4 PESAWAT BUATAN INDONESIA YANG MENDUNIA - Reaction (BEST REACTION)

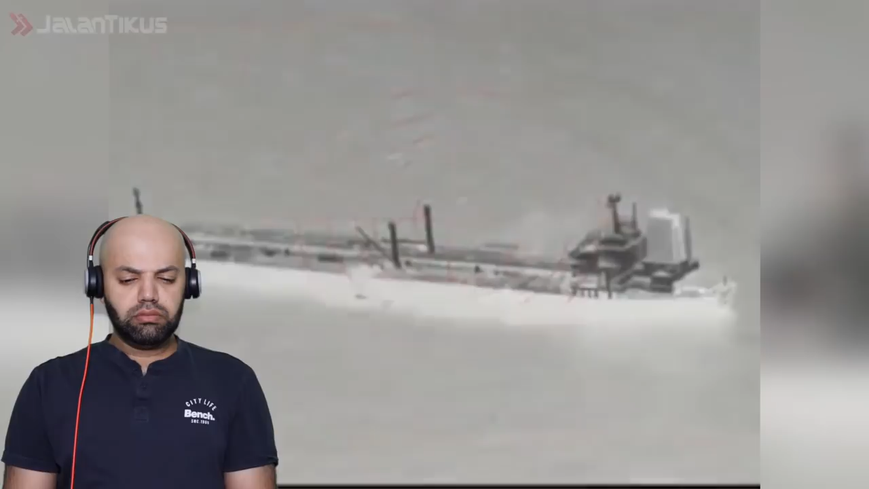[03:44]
Tujuannya untuk memantau keberadaan pesawat atau kapal asing dalam gelap.